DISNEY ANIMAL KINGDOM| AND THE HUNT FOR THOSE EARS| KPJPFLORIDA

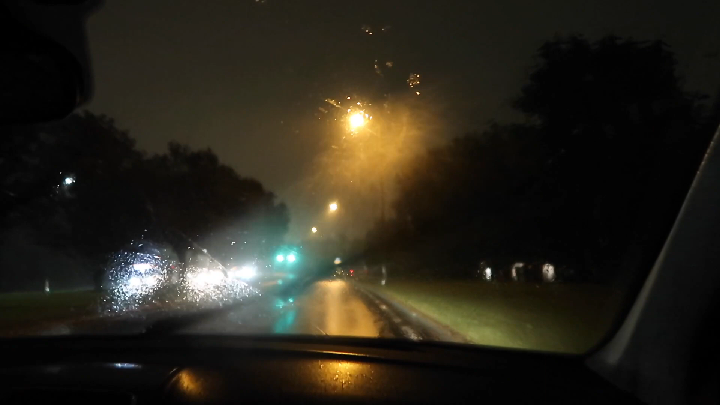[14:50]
wow it's a very wet evening so it's a night from us hope you've enjoyed watching our vlogging today i'm going right here and don't forget hit subscribe like notification bell support